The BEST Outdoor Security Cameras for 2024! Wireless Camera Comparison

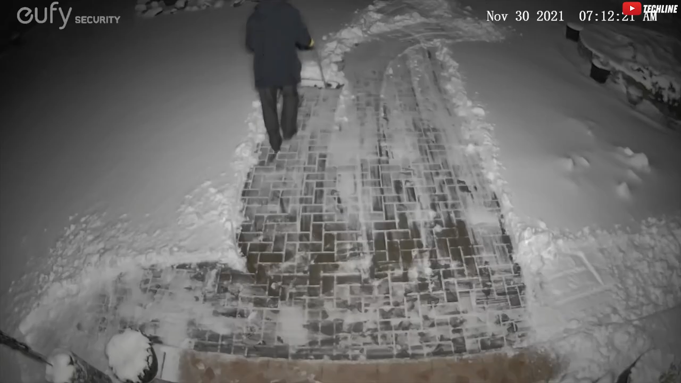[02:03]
With the ability to store locally or in the cloud, starting at just $3 a month, this bad boy is like Fort Knox for your backyard. Package thieves, beware.